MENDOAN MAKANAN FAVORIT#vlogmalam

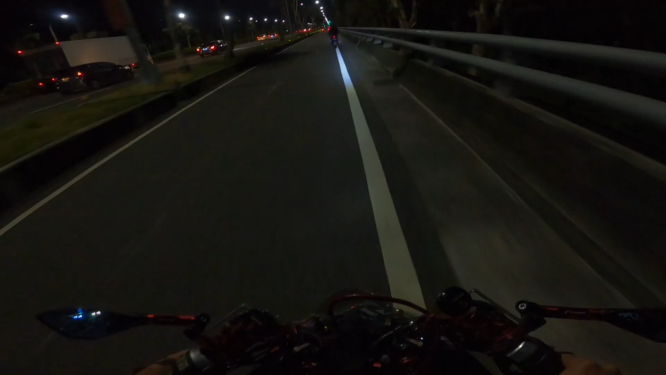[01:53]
Assalamualaikum warahmatullahi wabarakatuh. Welcome back my channel Ari Arif, guys. Oke, saya bersama teman saya, guys, nih mau nyari makan, guys. Puasanya rada grimis ya. Rada grimis.
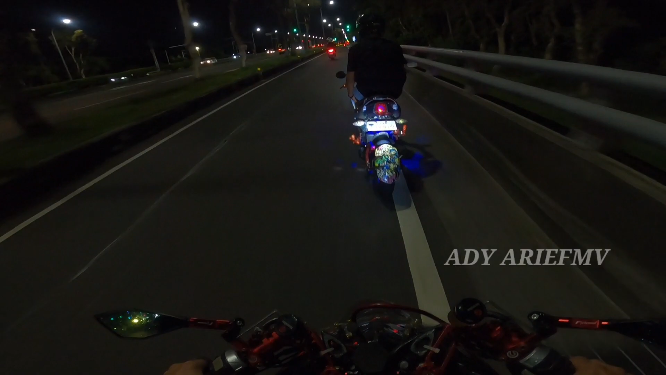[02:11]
Oh, dari tadi tuh makan, guys. Lapar banget perutnya ini. Saya mau nyari makan dulu. Soalnya krimis di sana, di luar ini krimis ya. Ini sekitar jam berapa ya? Masih jam 8, jam 9 kayaknya ini. Ini kondisinya rada krimis ya di luar ini.
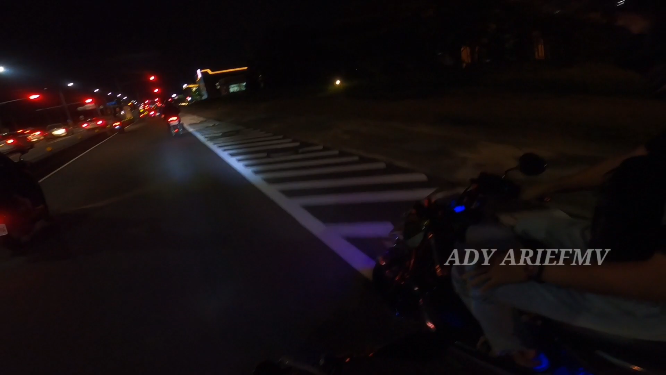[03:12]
Di sit wae. Ning dise lurus bae kan? Iya lurus. Mengko nek nang kanan engko aku sing gawe dalan ngon kanan engko kowe dari lurus. Ya lampunya kayak lampu pasar malam guys ya. Oke, kita ya, malam minggu ini jalan-jalan guys. Sebaiknya nyari makan, lapar perutnya guys. Masih alun-alun ini ya, masih bersama Bang Alun dari Indramayu, Jawa Barat.
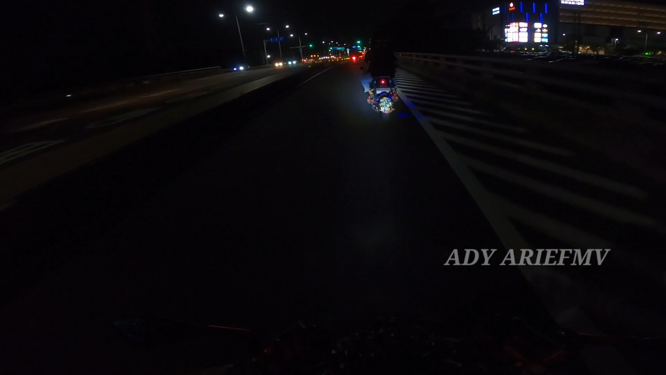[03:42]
Kita kondisikan tempatnya dulu.
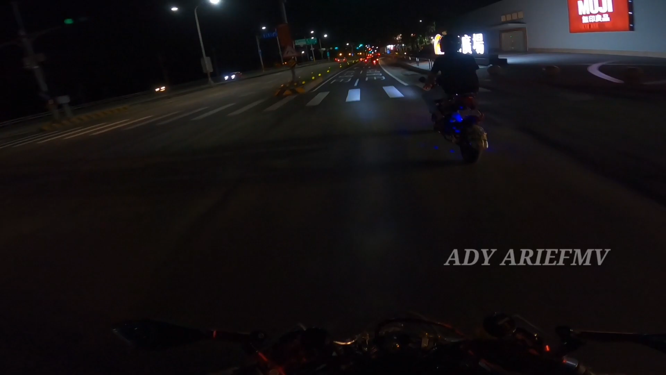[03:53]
Kene, ngiri, ngiri, ngiri, ngiri, ngiri. Oke, ya ikut ke kiri.
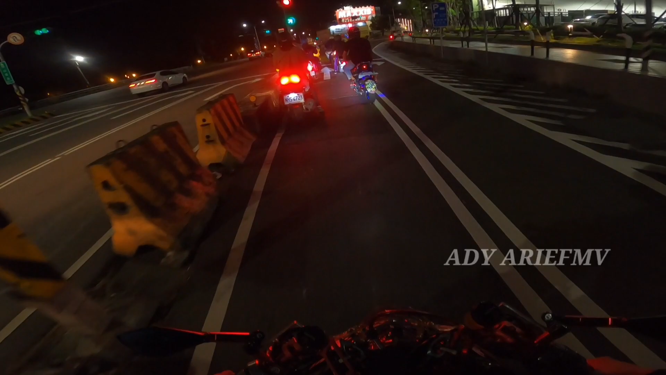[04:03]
Oke, jadi ya kalau yang sebelah ke kanan itu langsung belok kanan ya. Kalau yang mau lurus kita harus berhenti dulu karena masih ada lampu merah di sebelah sini.
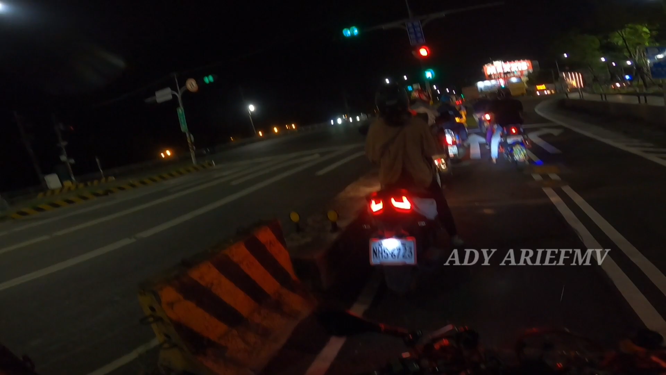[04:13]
Nih. Yang tengah itu merah ya, nih itu kamera. Sedangkan lurus itu harus kita berhenti dulu. Kalau nanti tanda depan itu tuh tunjuk kita baru jalan ke depan, guys. Beginilah lampu merah di Taiwan banyak banget, guys. Oke, guys. Nih si alun-alun. Ut, ut, ut, hati-hati guys, hati-hati teman-teman.
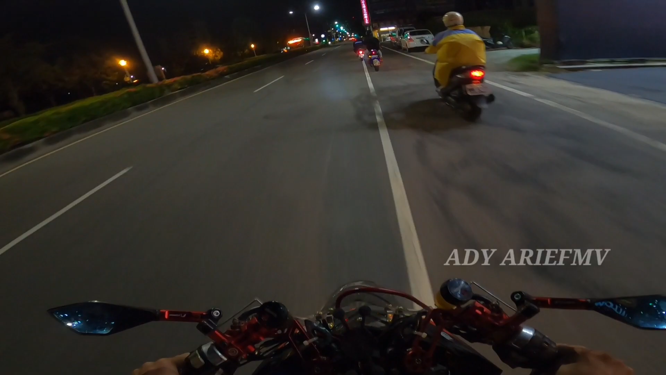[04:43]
Ya, oke, kita harus berhati-hati di jalan ya teman-teman ya. Bismillahirrahmanirrahim, berdoa terus. Kita berdoa sambil jalan, kita baca tasbih guys ya. Subhanallah, subhanallah.
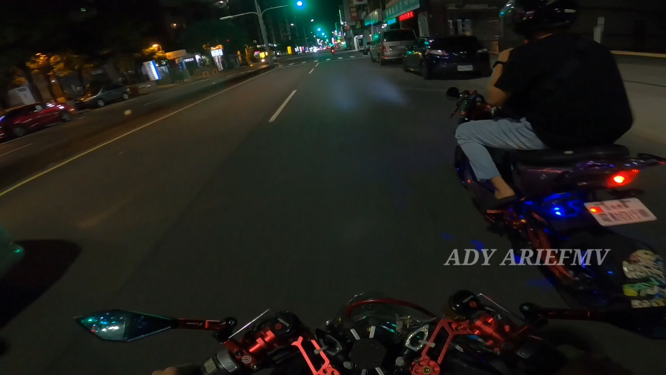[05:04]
Ojo ngelewati polsek. Iya, belok kanan. Yang buat pasaran kayak pasar-pasar pokoknya. Ada.
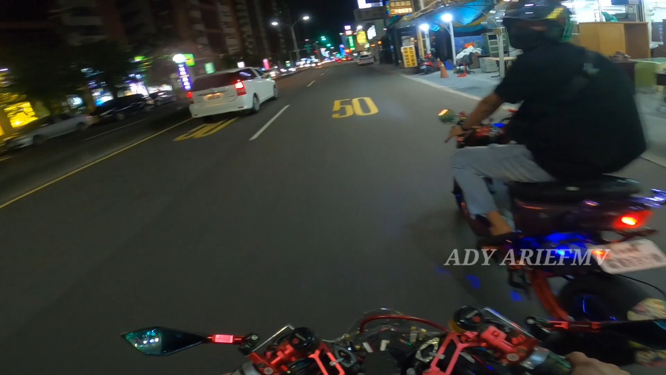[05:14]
Yo. Kita kasih tahu arahnya jalan. Minggu nih di suasana Taiwan guys, jalannya nih waduh, jalannya jelek, wah lampu merah guys.
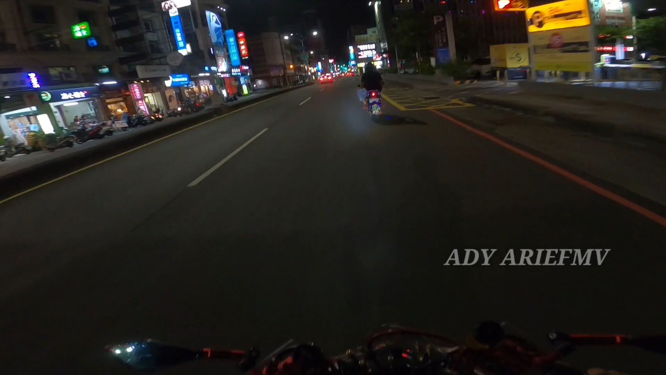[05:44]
Oke, lampu merah
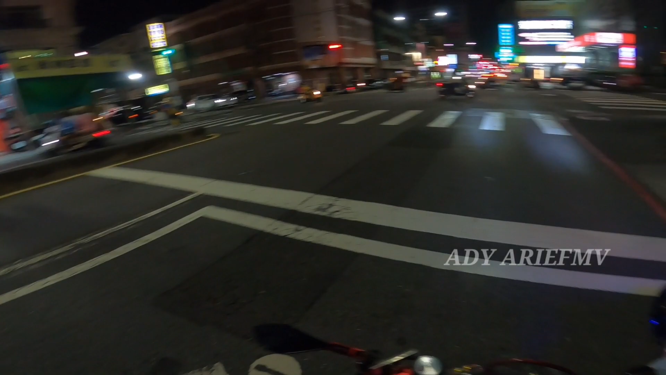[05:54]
dengar berarti ya? Mau gue yang pasar kan, mandek di sini kanan, gue belok ngiri ini pasar. Ini pasarnya guys. Iya, ada pentang dong, ada warung pentang dia. Pentang itu kayak nasi bungkus di sini guys ya.
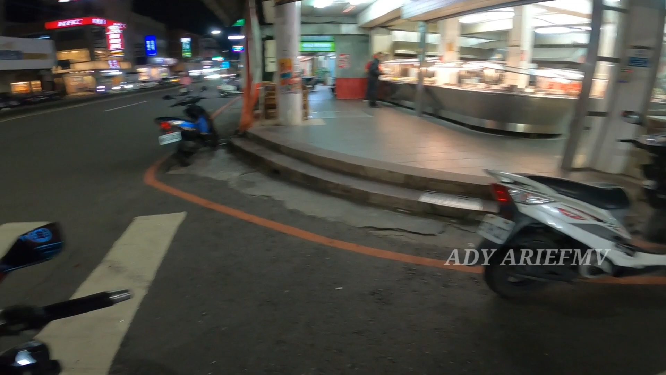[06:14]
Sini. Ini lampu hijaunya lama banget guys.
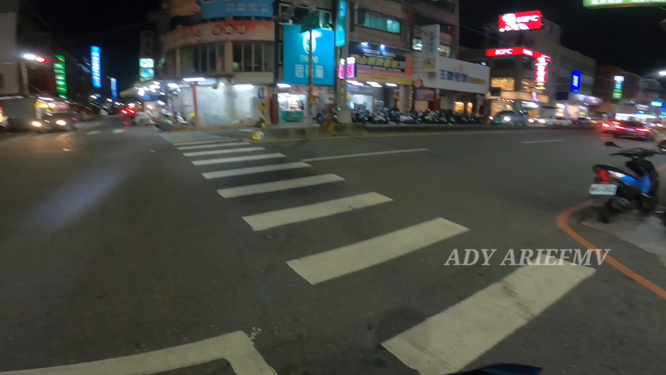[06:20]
Kayaknya 1 menit kayaknya. Nanti dipotong-potong. Udah merah. Ntar lagi hijau guys. Oke, yuk guys. Ini pasar-pasar di sini guys. Pasar di sini nih guys, udah pada tutup, ada yang buka sebagian.
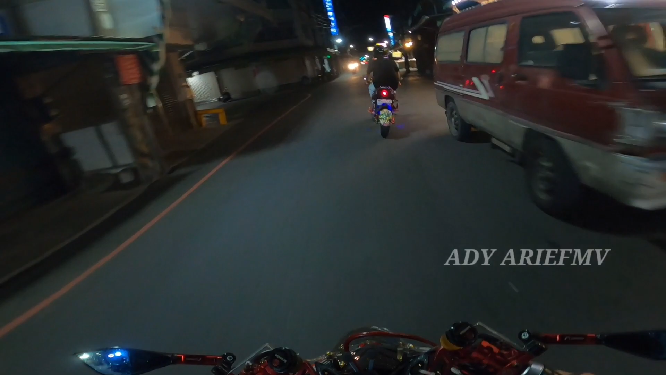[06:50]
Ini guys, lampu merah lagi guys.
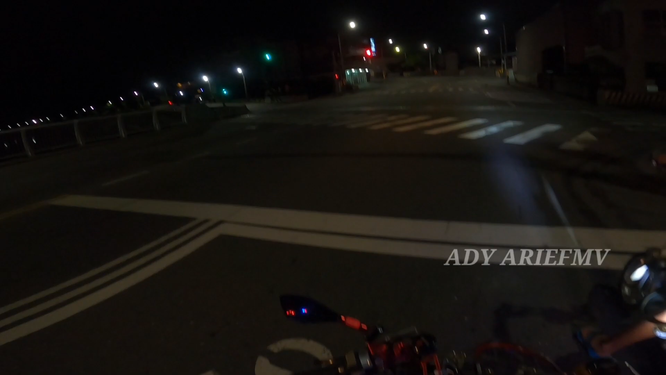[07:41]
Razia apa ya guys? Razia lan. Bahaya. Nanti kita lewat sana aja. Lewat mana? Kono ngarep.
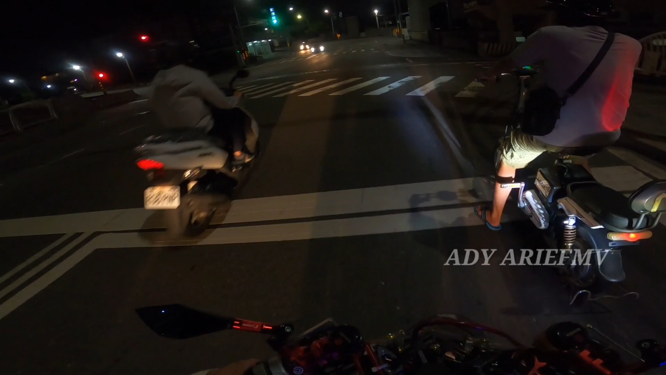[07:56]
Tuh, di situ juga dia ada polisi tuh. Udah mau sampai, guys. Ini tempatnya di sini. Pabrik baut ya, buset. Ini tempat makannya, guys, di sini, guys.